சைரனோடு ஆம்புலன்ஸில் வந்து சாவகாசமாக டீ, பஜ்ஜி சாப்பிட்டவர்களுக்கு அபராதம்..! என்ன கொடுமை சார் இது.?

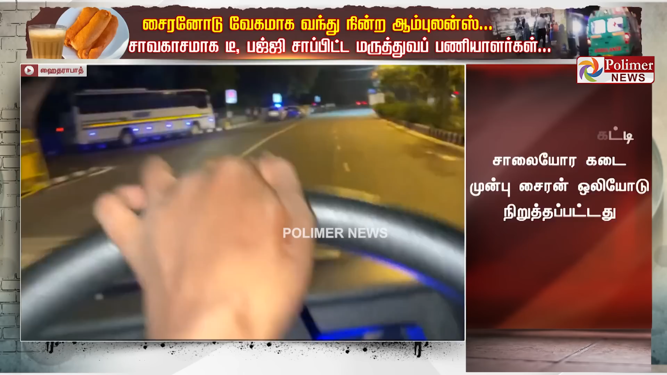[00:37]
சிக்ணலில் இருาง exportedச்செய் தனிரு servant ஜrencesாலை அம்புலன்ஸ் துடிருயனை ஓரம் கட்டி சாலை அimasuரமாக இருந்த கடை முன்பு சைரண் ஒலியோடு நிருத்தப்fulness